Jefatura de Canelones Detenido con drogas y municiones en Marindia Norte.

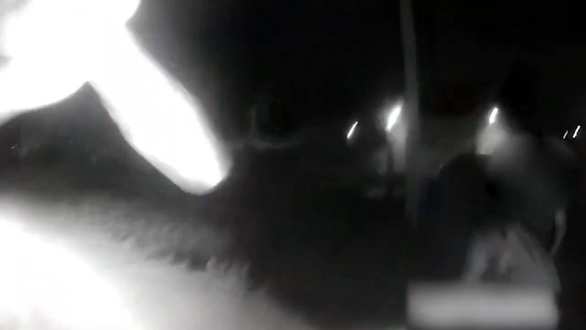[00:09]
La jefatura de policía de Canelones informó sobre la detención de un individuo en Marindia Norte
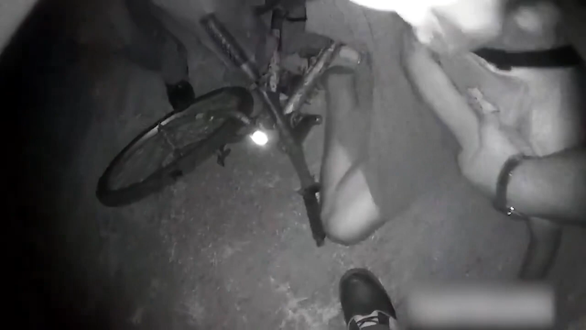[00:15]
tras recibir una alerta sobre un posible portador de armas circulando en una bicicleta.